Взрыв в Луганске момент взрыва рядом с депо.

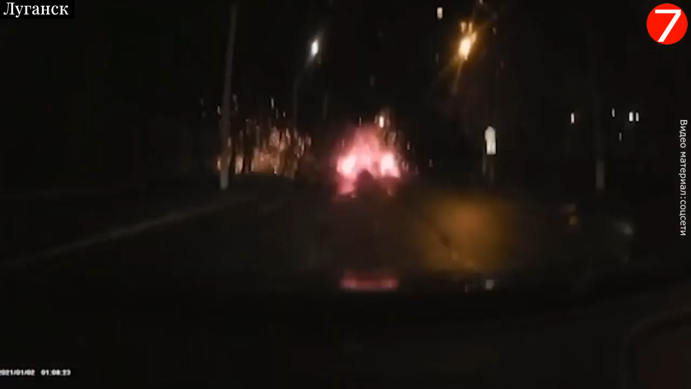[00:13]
как утверждает народная милиция луганска в районе 4 часов утра были подорваны опоры трамвайной контактной сети этот инцидент там расценивают как теракт на месте работают оперативные службы по предварительным данным пострадавших в результате взрыва нет